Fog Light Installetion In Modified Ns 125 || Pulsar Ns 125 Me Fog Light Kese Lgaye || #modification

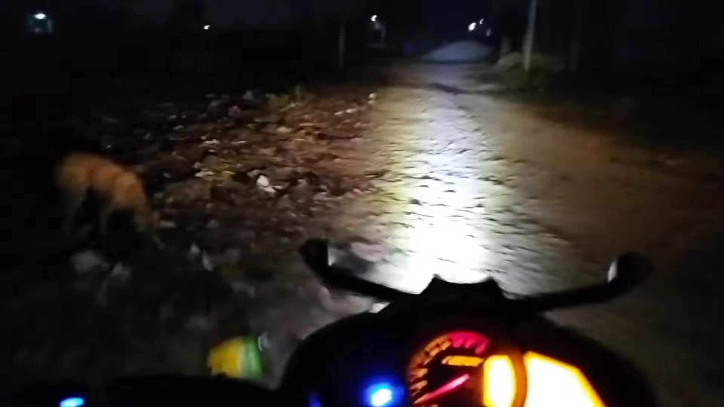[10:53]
खाली रोड अंदेरगाले रोड पशा रहे हैं देखते हैं इते हैं इतनी तूर तक रहे देते तो दोस्तों अब यहां
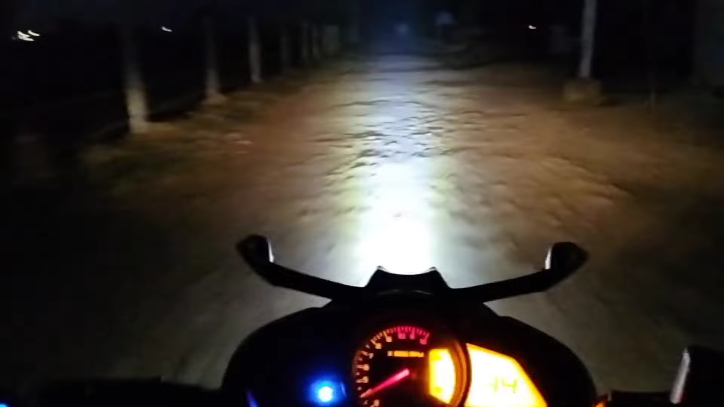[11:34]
अब दोस्ता भी रोड़ पर जा कर दिखाऊंगा मैं कर देखें कि अब दोस्तों थे बैसे शाइए मेरे था साही रोशनी दे रहे हैं राफी दूर तकी रोशनी